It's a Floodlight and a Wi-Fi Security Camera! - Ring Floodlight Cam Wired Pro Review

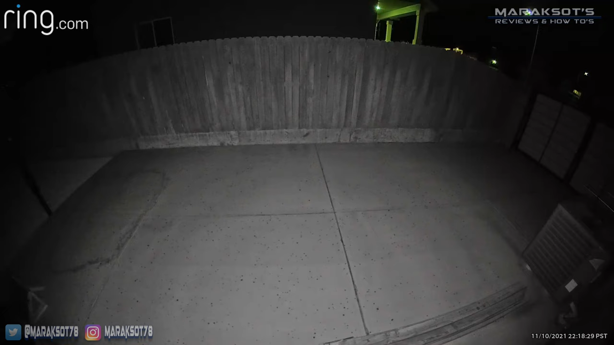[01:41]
is pretty dark so not a great showing in my opinion in that department.